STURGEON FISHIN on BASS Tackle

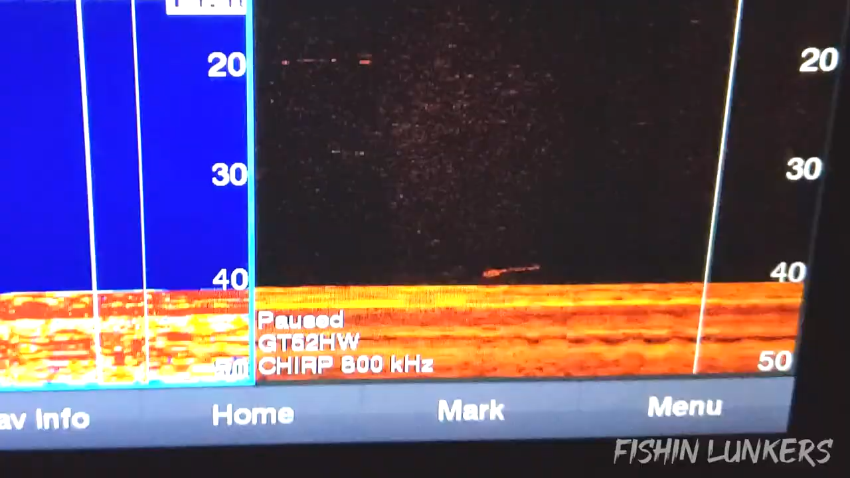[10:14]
Guys, the bite has turned on. You can see the fish is feeding on the right side right there. That's the down scan. On the left side, that's the sonar. And that's the one thing about having the Garmin, you know.
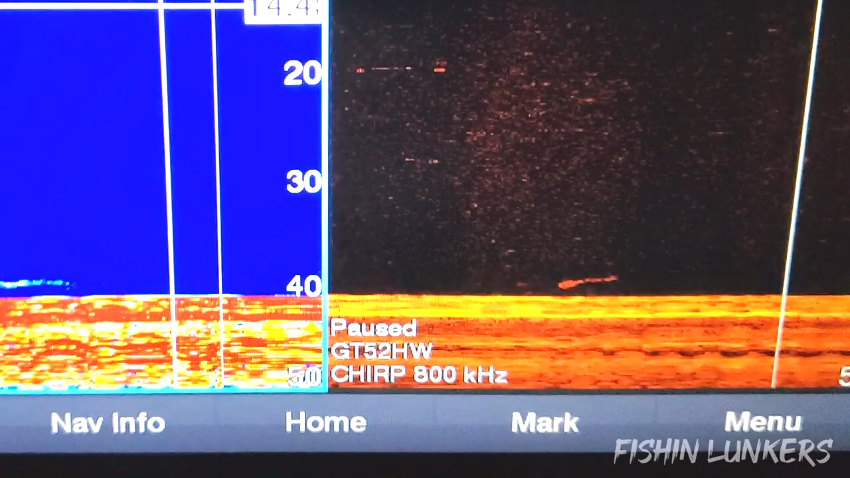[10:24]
I'm using a Garmin 93 Echo Map Plus, and it's a great unit.
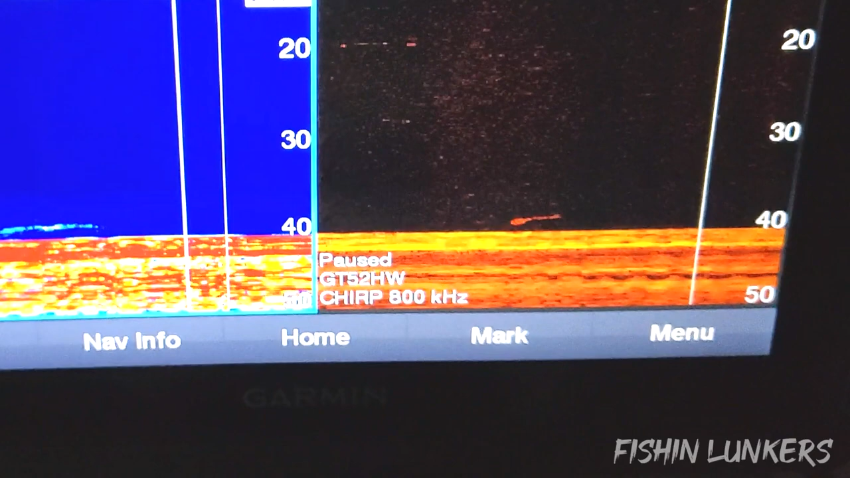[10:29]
It's, you know, it's not a top of the line, but it gets the job done. All right, man, we're going to get back into fishing.